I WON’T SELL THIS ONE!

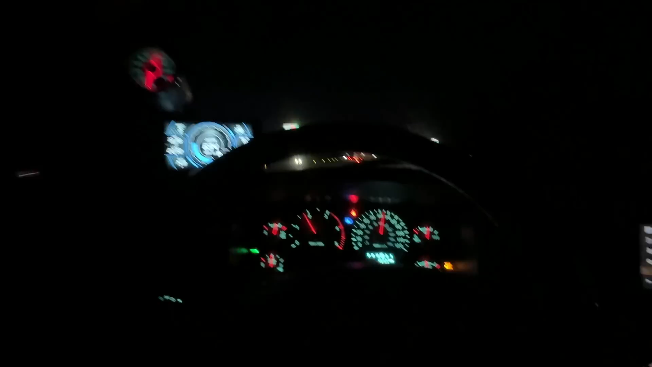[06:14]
be bringing home we are on our way home we have secured a project i will show to you guys once we're back um the guy i bought it from just didn't really want to be on camera so no big deal uh yes my brights are on because it's a third gen so uh we are currently towing 24,700 pounds with a stock
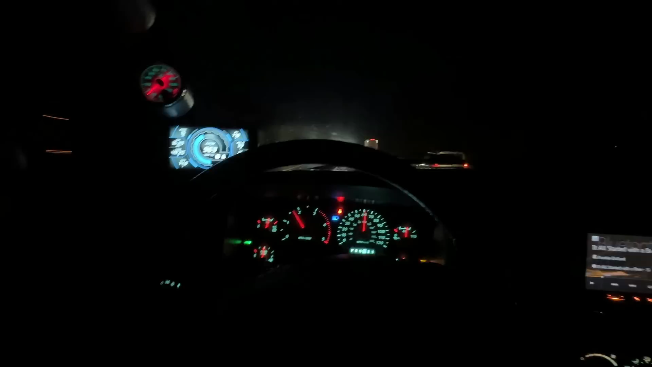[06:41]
48 um what i have found is if i give it too much throttle it actually slips the converter so we're riding that fine line of stock turbo stock 48 uh you know trying to keep the boost below 28 pounds and really we're not trying to make great time on the way home i just want to make it home but the egt's have been phenomenal uh the highest i've seen it is like 1200 again i'm not able